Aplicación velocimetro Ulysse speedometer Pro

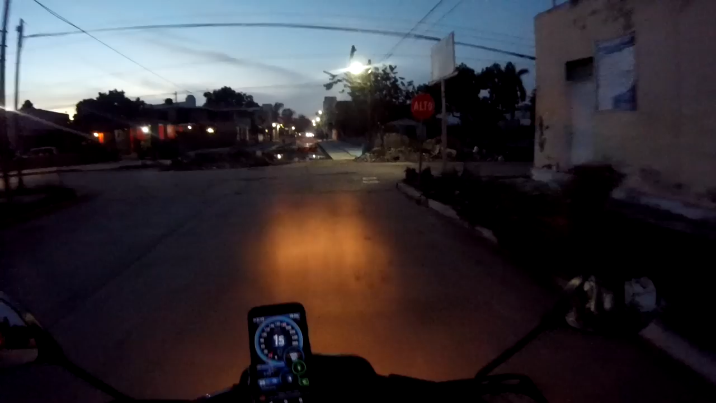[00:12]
Se me ocurrió pues hacerles un pequeño video acerca de lo que es una aplicación que yo recomiendo para utilizarlo como
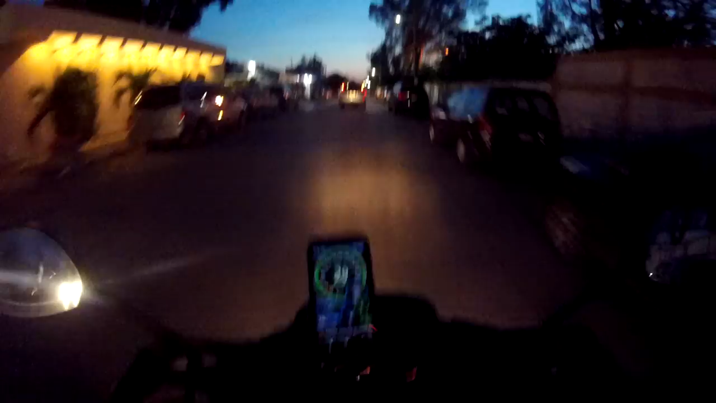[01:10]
Ya ves que luego pues hay ciertas cosas que te quitan y no puedes ver, bueno, aquí todo está claro. Está chida, está muy práctica. La he puesto a comparación del velocímetro que ya trae Itálica. Esto que le puse yo no es un soporte, es adapté otra cosa que tenía por ahí. Y dije, bueno, como...
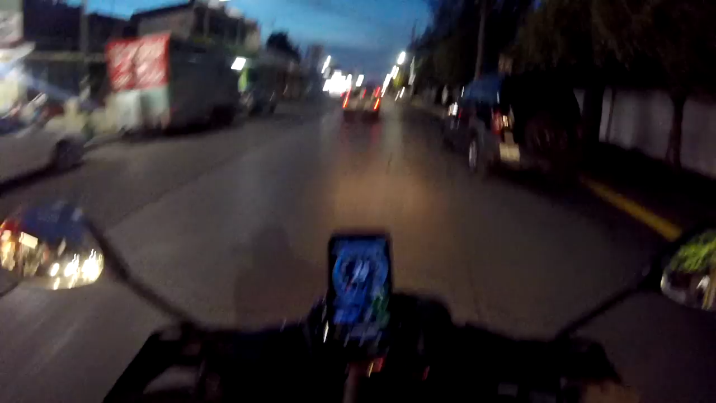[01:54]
De hecho no puedo ver el de abajo porque está esta madre aquí con una ventosa. Pero en fin, el punto es de que vean que cómo funciona, qué tan rápida es la respuesta entre los cambios de velocidad.